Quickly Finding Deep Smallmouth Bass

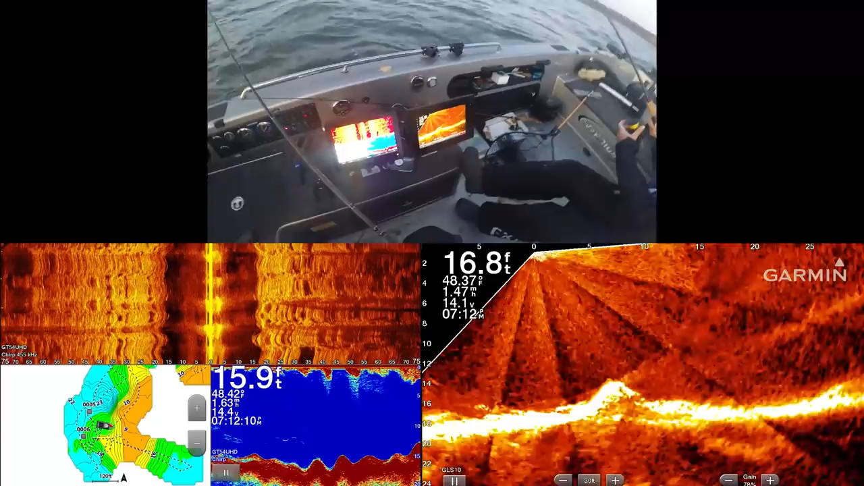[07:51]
Reel up and drop right down, right now. Let me get back to it. See what's behind us.
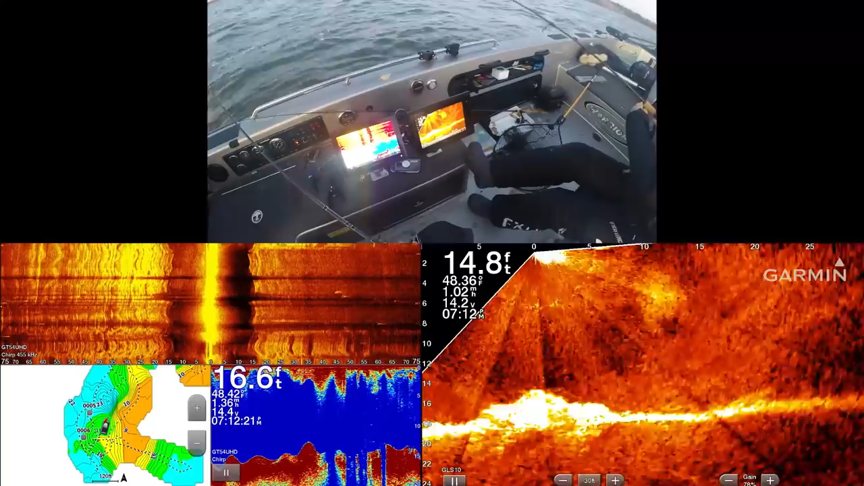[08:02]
You ready? Okay, go. We're sinking together.
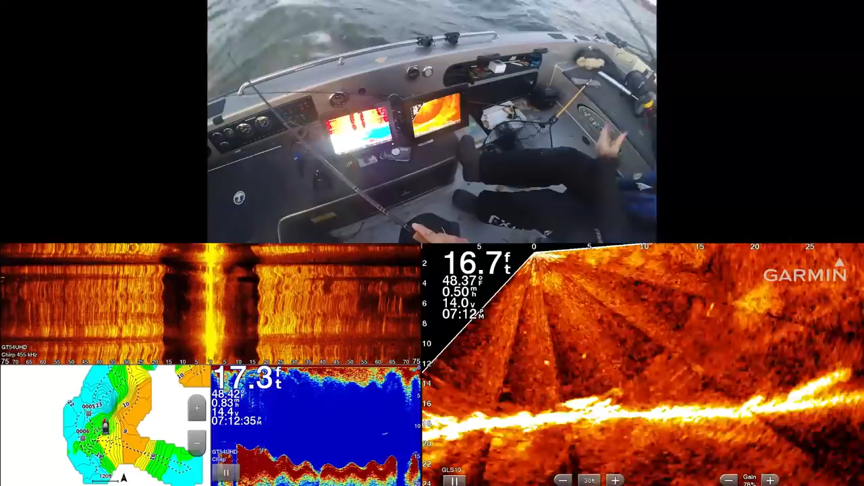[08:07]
Right on either side of the boulder. They like really hug the rock sometimes, eh?
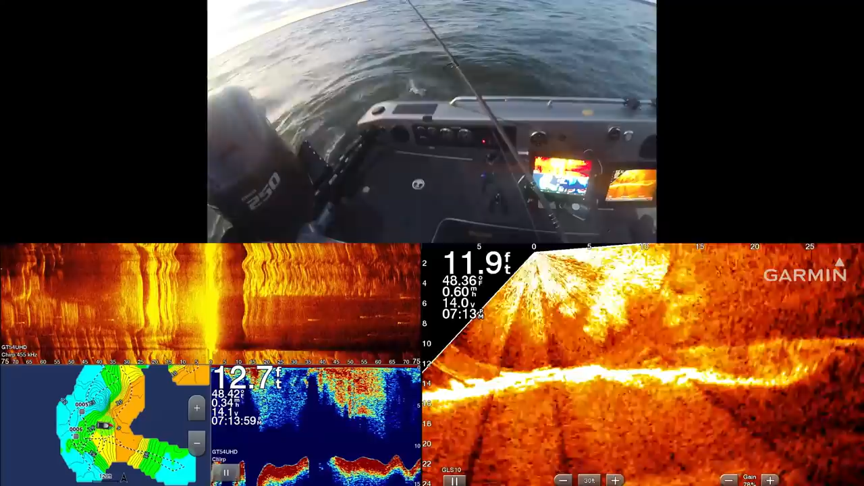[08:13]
Yeah.
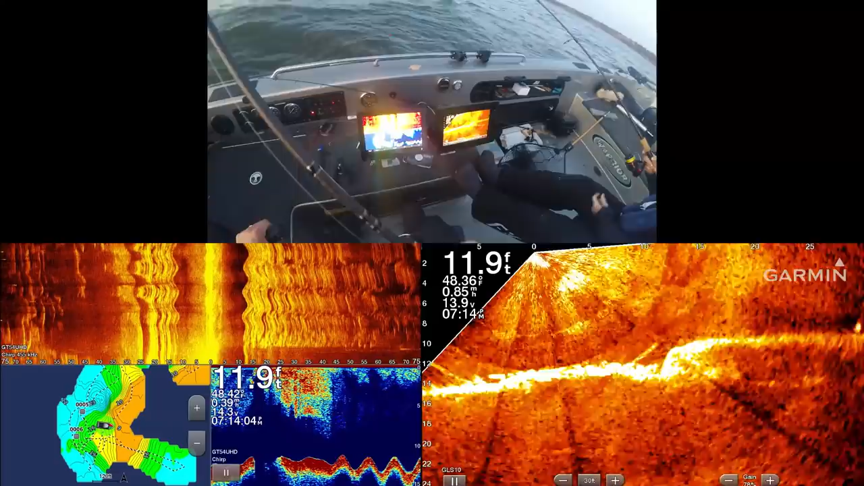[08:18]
On screen: depth 11.9 ft
Yeah. On that boulder, even though we weren't on it anymore.
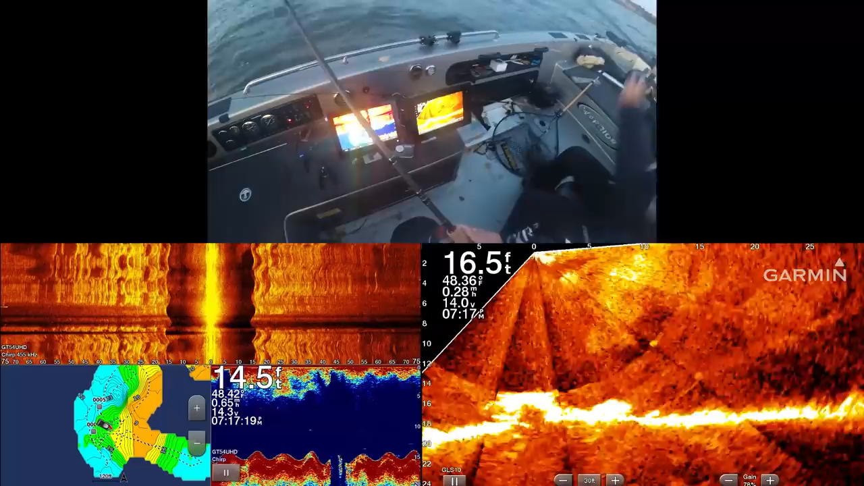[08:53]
Oh, yeah? Yeah. Nice job, yeah, babe. Nice job. That's a big one. That's a big one.
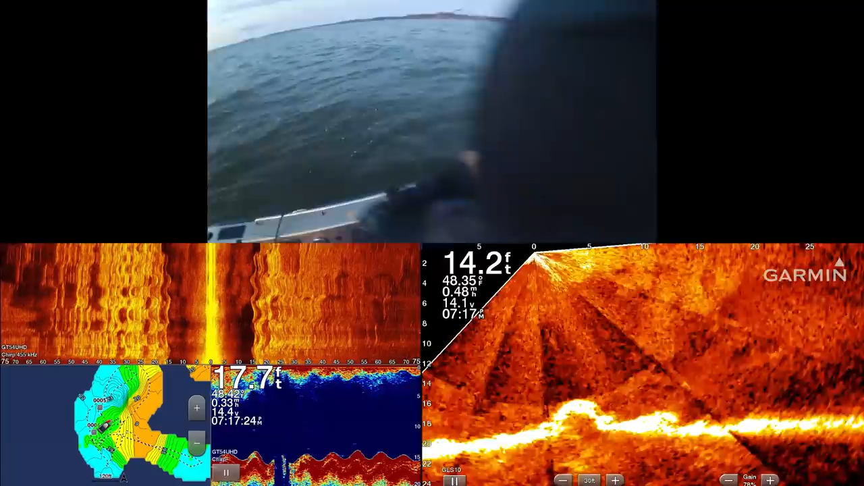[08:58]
That's a big one. You thought it was what? A boulder for a second. Sorry, my line's in the way.
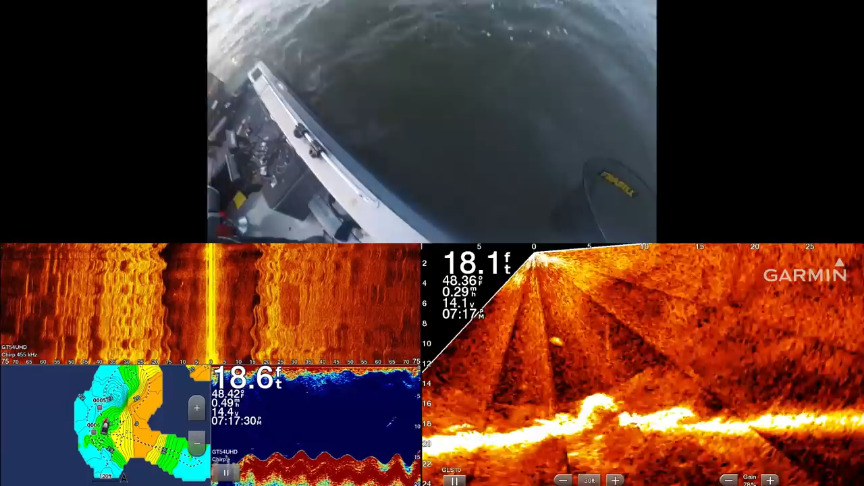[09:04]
It could be greasy. It's up here. Yeah, babe. It's right here. It's right here. I saw it. Smallie?